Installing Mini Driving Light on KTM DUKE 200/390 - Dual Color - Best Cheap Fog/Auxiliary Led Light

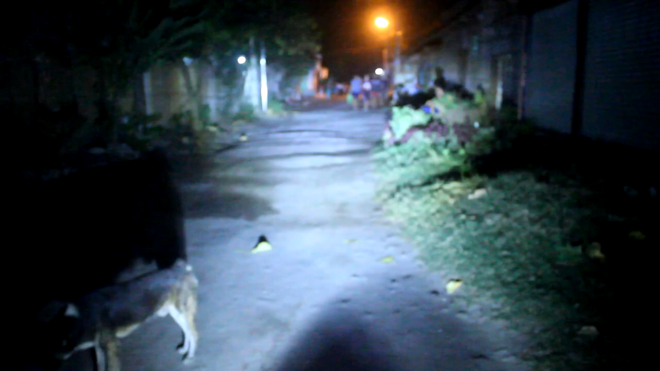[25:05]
Kung titignan nyo, kitang-kita yung mga tao doon sa mga malalayong lugar. Yun.
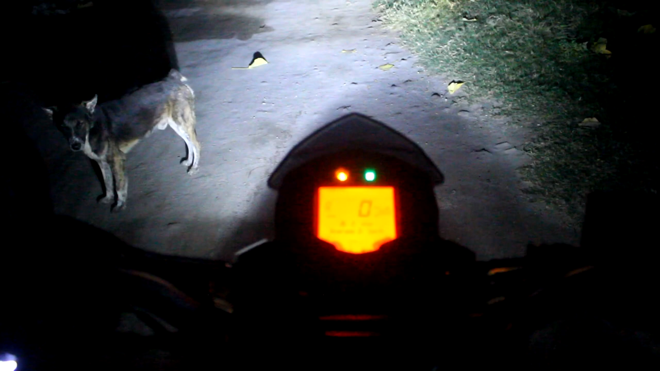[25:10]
And then, ito din yung kanyang
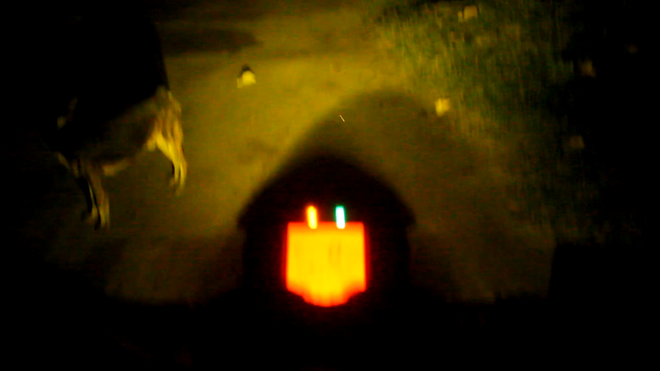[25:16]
high. Ayan. Tignan nyo. Kitang-kita yung mga kaluluwa ng mga dumadaan.
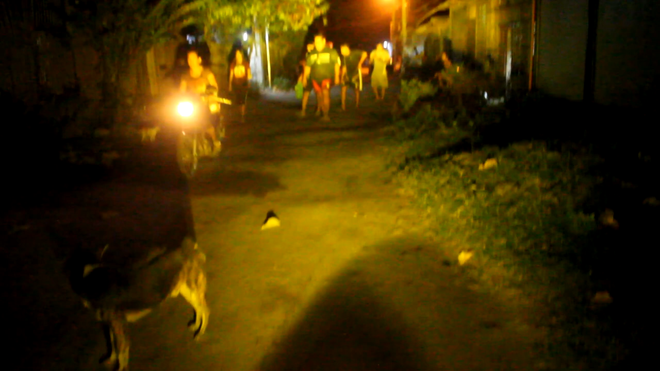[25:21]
And then, so, paanda rin natin. So, yan yung kanyang stock na ilaw.
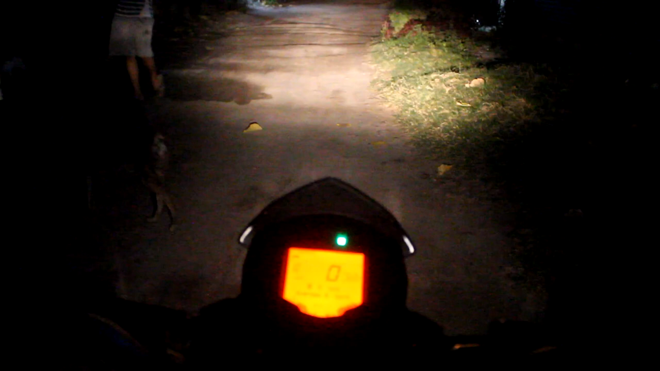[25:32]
Once na i-on natin yung kanyang tanta, yung kanyang auxiliary light na low. So, yan yung kanyang buga ng liwanag. And then, yung high niya, yun.
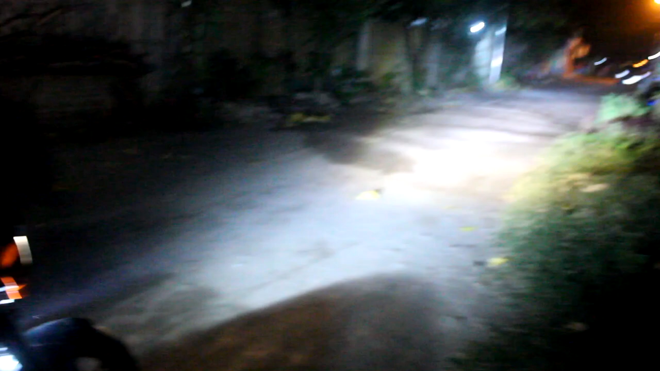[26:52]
So, yan yung kanyang liwanag ng naka mini driving light. Klarong-klaro. Kahit na lamok, klarong-klaro. At siya, Paul. So, yun na lang po. At siya.
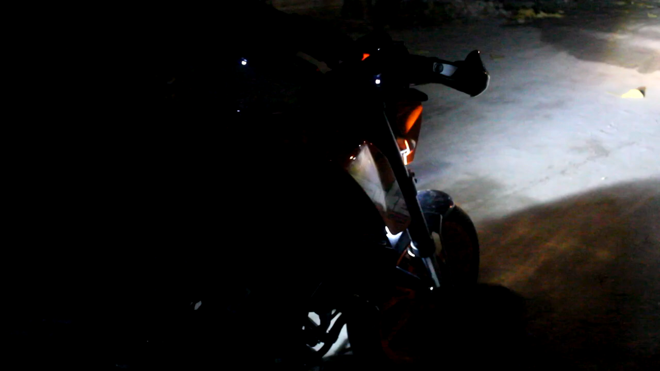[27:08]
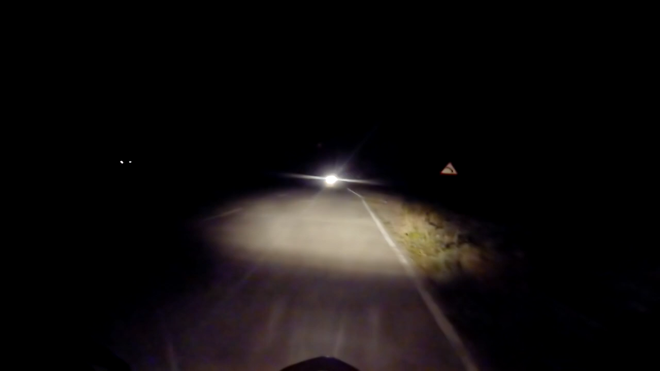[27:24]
So, ito yung testing ng ating ilaw. Ito yung low. Ito yung high. Low again. High. So,